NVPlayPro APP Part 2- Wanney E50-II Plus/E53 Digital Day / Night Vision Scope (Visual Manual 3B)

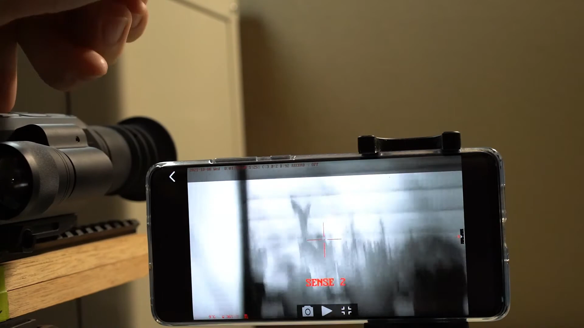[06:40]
Okay. The noise reduction is currently off.
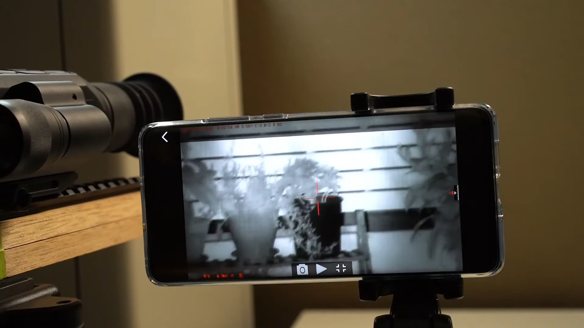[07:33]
Good. I will turn it off for now.